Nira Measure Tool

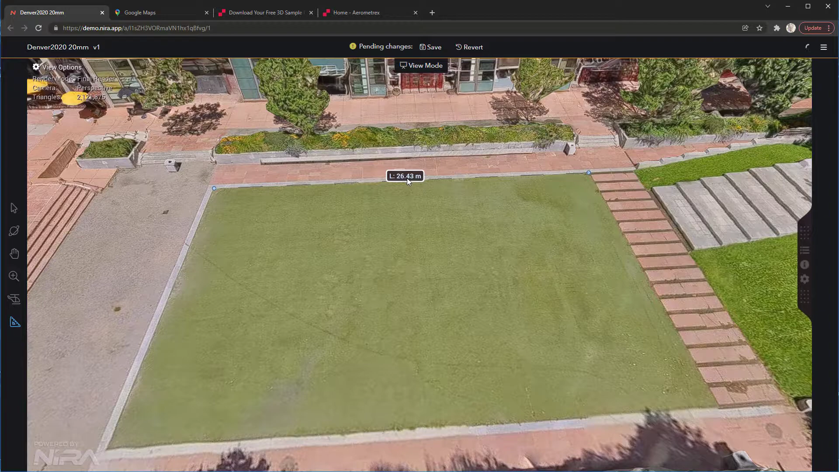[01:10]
Actually you can see it better on the bottom 86 feet or 26 meters and again since Neuro defaults to meters we're getting around that same number so it looks like it's quite accurate. In fact I'd probably trust this a little bit more. If I wanted to view things in feet I can just click on the line and click recalibrate and just switch to feet and then plus apply and now you know click in 3d view again and now I'm at feet.
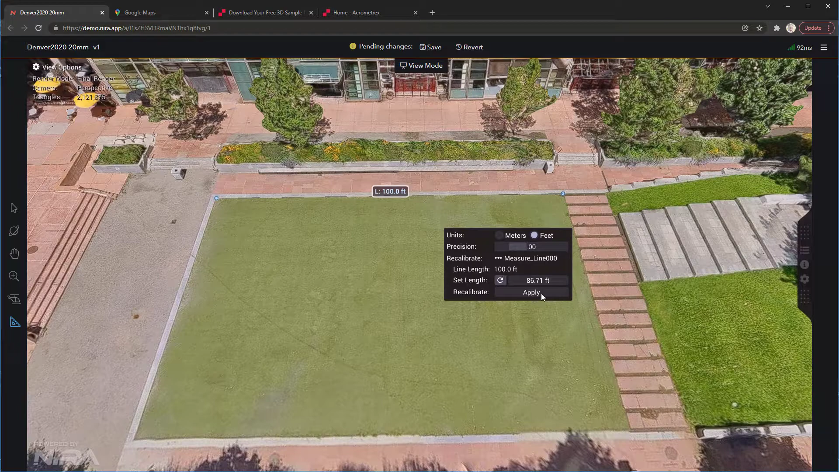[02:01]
I click apply and I'm ready to go. I actually kind of prefer meters so I'll switch back to meters and then I'll mention that you can extend this line by clicking on the endpoint and just click add to
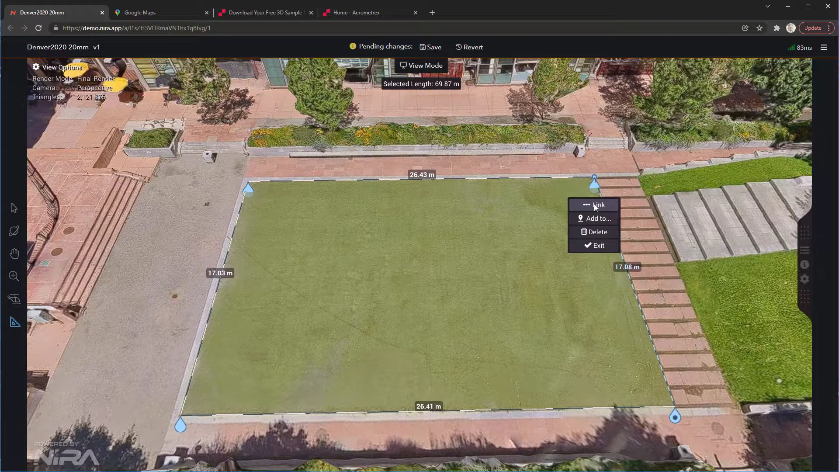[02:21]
link and now I have the perimeter of this line and also the area as well so this is 450 square meters.
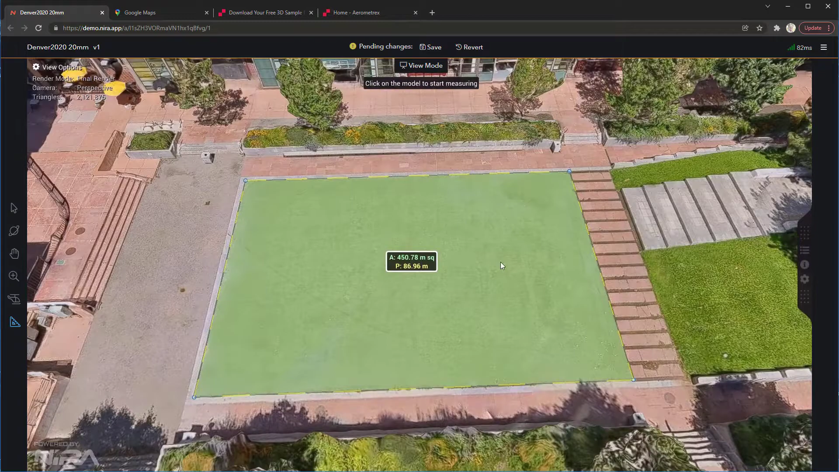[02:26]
And yeah that's the general workflow of the new measure tool.
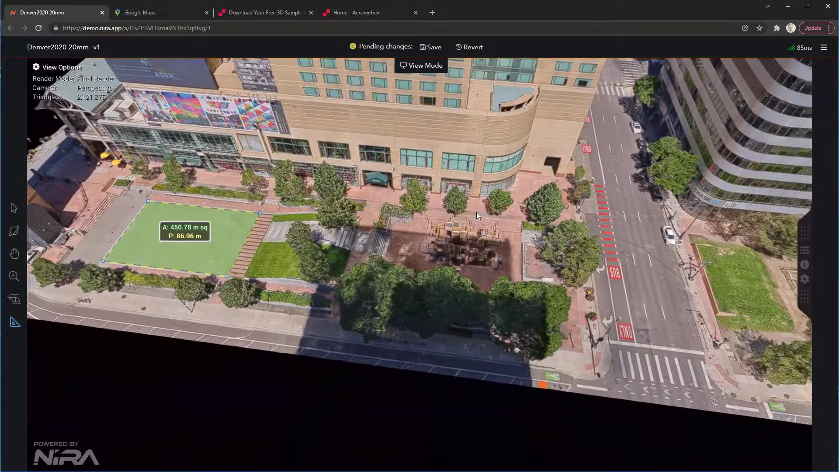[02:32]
Pretty much every time you click you're given an option it works really quite well on mobile